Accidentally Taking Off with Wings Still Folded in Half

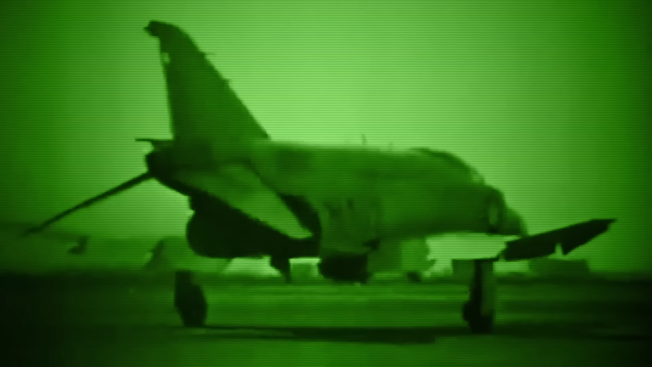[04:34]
Urged to finish the industrial practice quickly, the pilot raced his aircraft directly to the takeoff area without completing all of his checks.
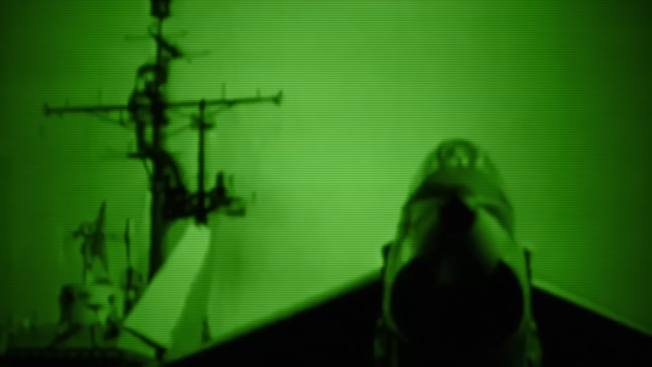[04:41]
In the surrounding darkness, he could not see a thing.